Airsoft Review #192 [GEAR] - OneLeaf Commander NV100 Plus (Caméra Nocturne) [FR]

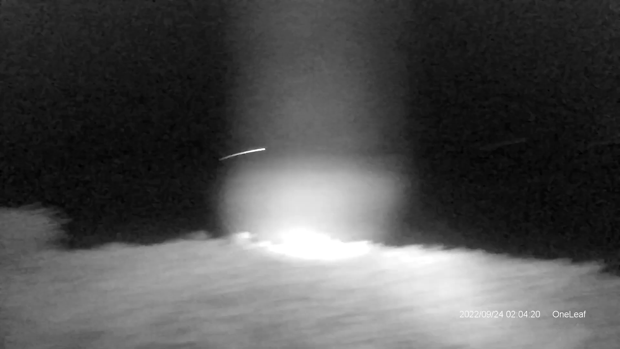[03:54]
Donc en fait ça va vous permettre Je vais vous montrer ça en vidéo de nuit Ça va vous permettre de changer le diamètre du faisceau infrarouge Plus ou moins gros Vous allez voir que c'est plutôt pratique aussi Je suis assez surpris parce que Quand je l'ai reçu je m'attendais à un truc un peu cheap Je me suis dit ça va être en vieux
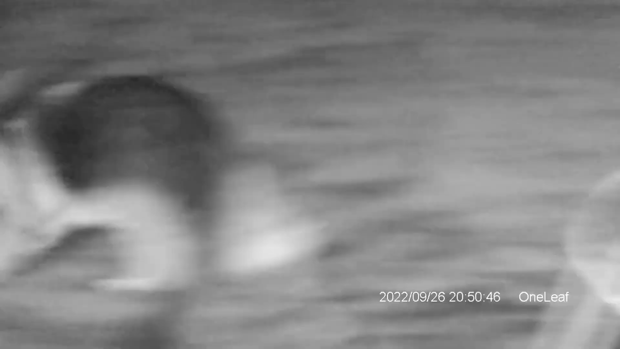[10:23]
Ok donc là je suis dehors en pleine nuit Et j'observe mon toutou dans la pelouse
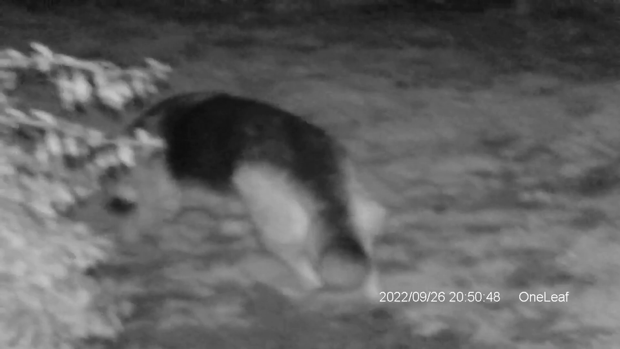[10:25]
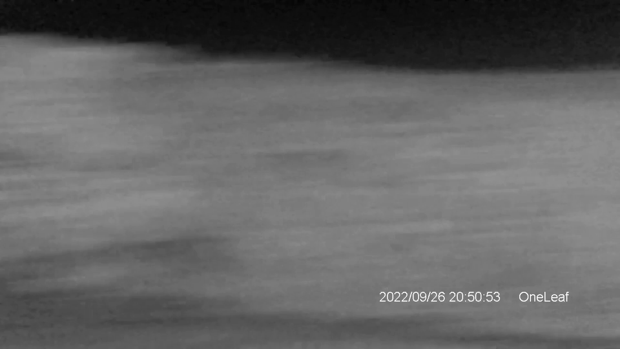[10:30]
Donc là on est dans le jardin A peu près au même endroit que j'ai filmé tout à l'heure Alors je vais vous montrer un petit peu Les différents niveaux d'infrarouge Là je suis en niveau 1 Là niveau 2 Niveau 3
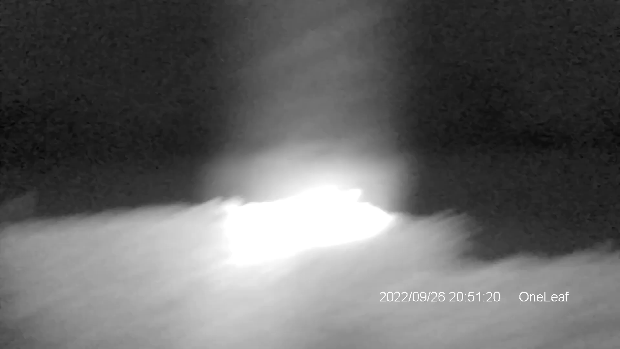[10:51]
Par exemple si je veux me concentrer un peu plus loin dans le détail Je vais vous dire que les arbres qu'on voit au long là-bas ils sont vraiment très loin Je vous mettrai à combien ils sont en termes de distance sur la vidéo Mais là ils sont vraiment assez loin Grâce au fait qu'on puisse augmenter la portée de l'infrarouge
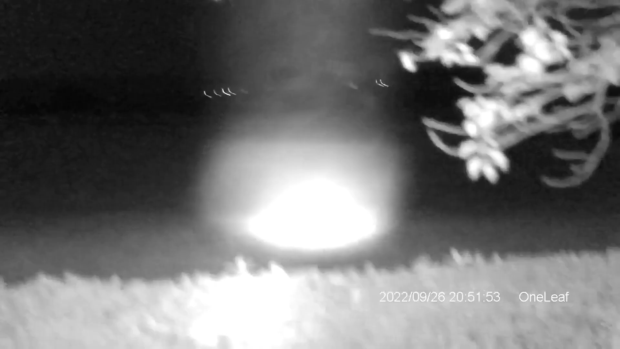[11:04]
On peut vraiment aller loin
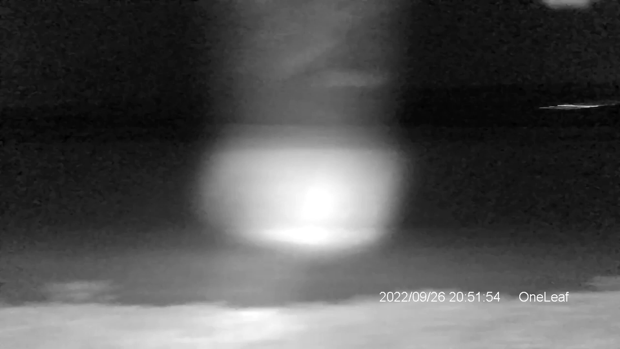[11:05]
quoi C'est dommage qu'il n'y ait pas un animal dans le champ Parce que là on le verrait
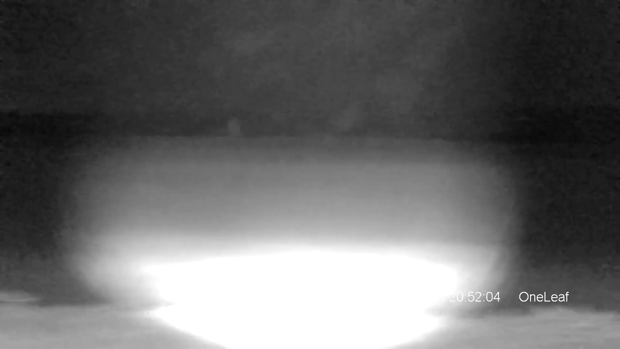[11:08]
Vous savez donc là je peux augmenter Et
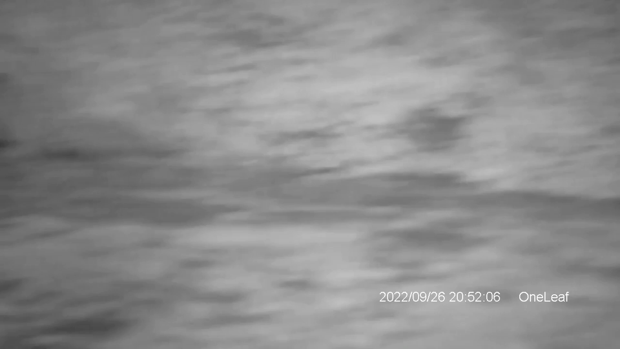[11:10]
vraiment me concentrer ici
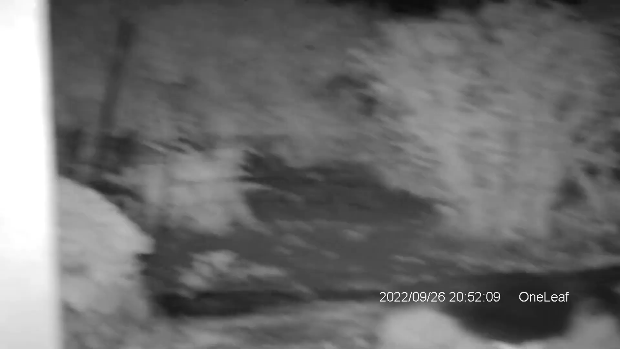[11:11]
Donc là on est vraiment dans le noir total C'est une bonne petite caméra Frère vous m'empêche Ah voilà l'animal Ok donc ça c'était vraiment juste la caméra Donc ce que je vais faire c'est que je vais maintenant la mettre avec la lunette Et on va observer avec la lunette en pleine
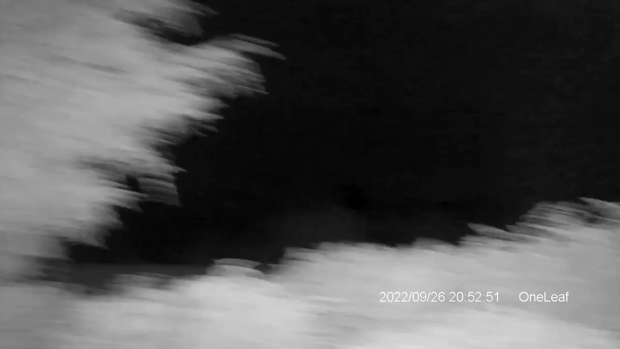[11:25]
nuit
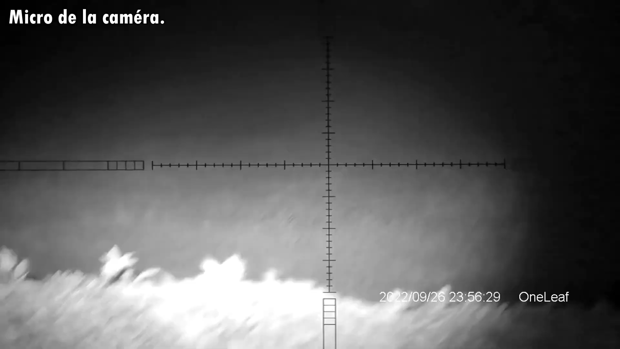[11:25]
Bien on se retrouve donc de nuit avec la lunette Donc là j'ai branché la lunette et la caméra
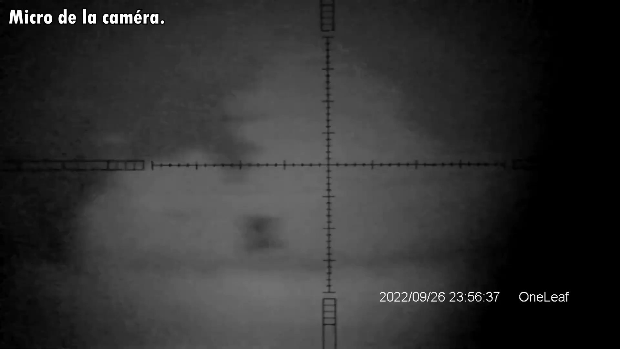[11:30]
Donc vous voyez qu'on voit les arbres qu'on voyait tout à l'heure au loin Donc là je suis au zoom minimal de la lunette
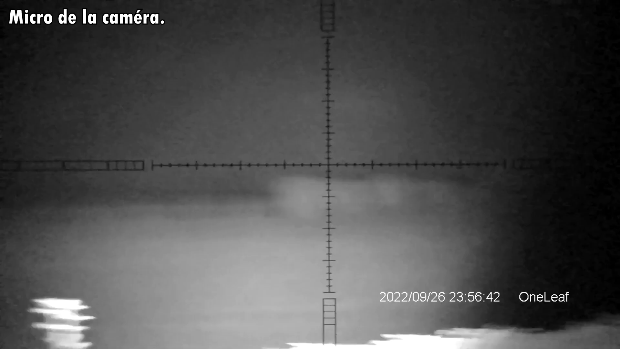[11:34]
Et on y voit un petit peu ce qu'on a dans le champ en face de chez moi La maison qu'on voyait tout à l'heure Là
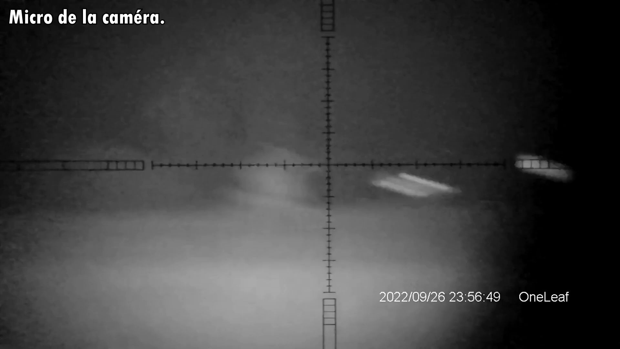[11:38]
on y voit le reflet des panneaux Donc là je suis
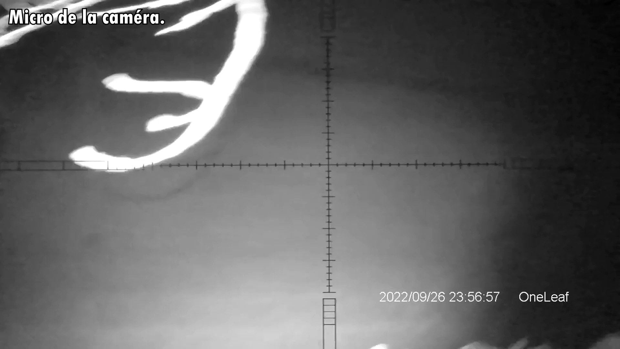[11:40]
sans le micro de mon téléphone Pour que vous puissiez entendre la qualité micro de
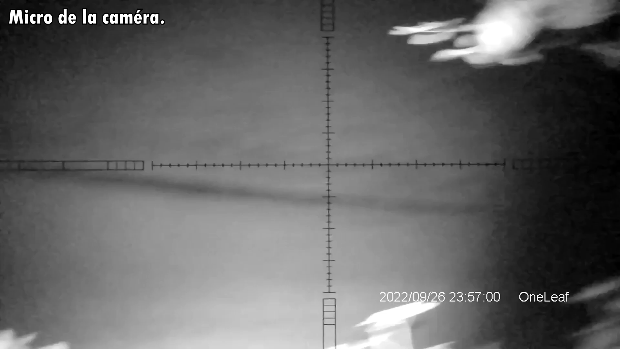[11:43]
la caméra Donc vous pouvez voir que c'est pas extraordinaire
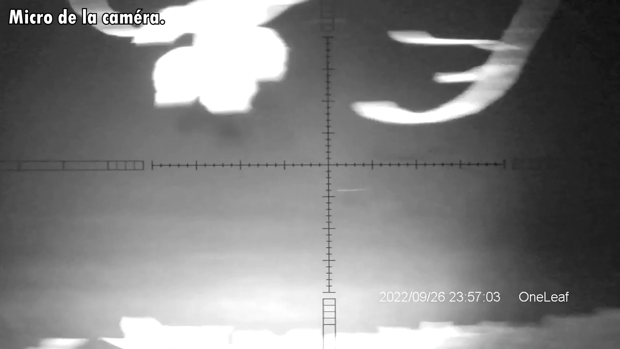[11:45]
C'est vraiment très très basique Et très très on va dire une qualité assez médiocre Et donc c'est pas vraiment ce pour quoi elle est dessinée cette caméra Je
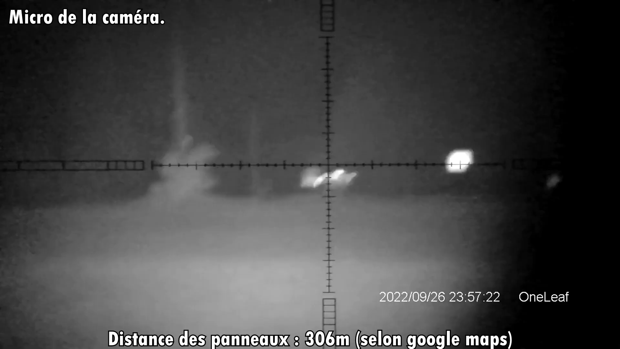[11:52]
dirais que les panneaux ils sont à une certaine distance Je vous mettrais la distance des panneaux grâce
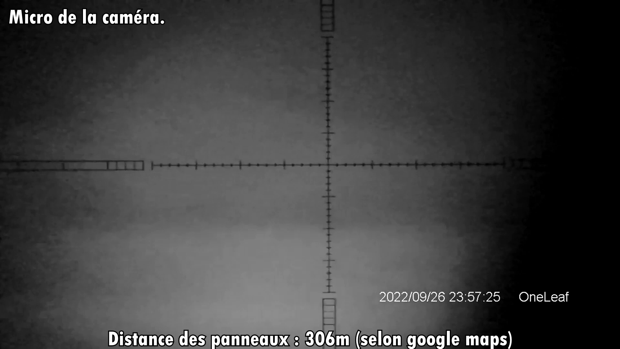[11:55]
à la mesure sur Google